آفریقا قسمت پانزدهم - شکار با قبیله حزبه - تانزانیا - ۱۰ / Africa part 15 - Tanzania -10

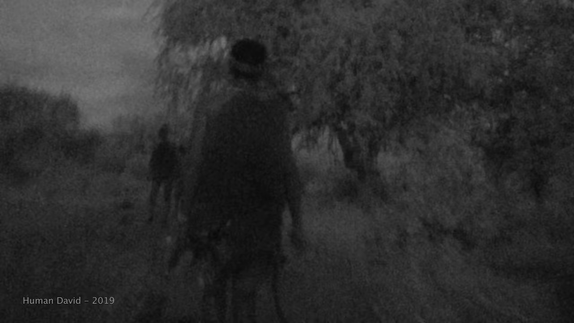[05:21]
هر روز هوا تاریک بود که به راه افتادیم، همراه با 12 نفر از مردان و تمام سگهای قبیله که تعدادشون به حدود 30 تا میرسید.
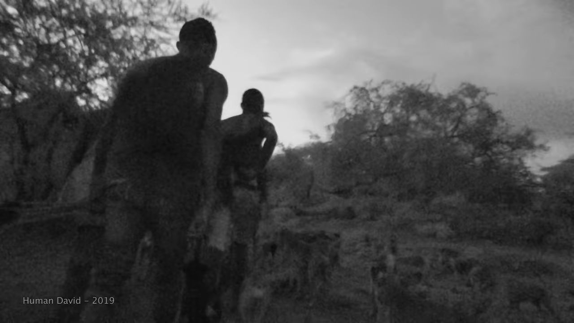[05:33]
خورشید داشت کم کم طلوع میکرد ولی هوا کماکان تاریک بود، به طوری که میبایست برای فیلم برداری دوربین رو بر روی حالت مادون قرمز قرار بدن.